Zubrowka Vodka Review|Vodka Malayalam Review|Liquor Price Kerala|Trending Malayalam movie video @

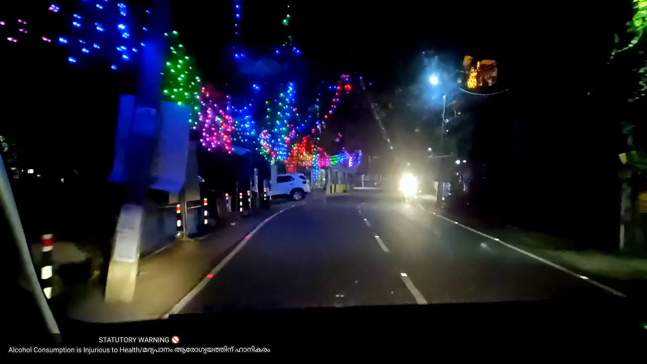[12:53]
കാരണം വർഷത്തിൽ ഒരിക്കൽ സംഭവിക്കുന്ന ഒരു മഹാത്ഭുതമാണ് ഈ കാണുന്നത്, അതായത് നമ്മുടെ വള്ളംകളിയൊക്കെ.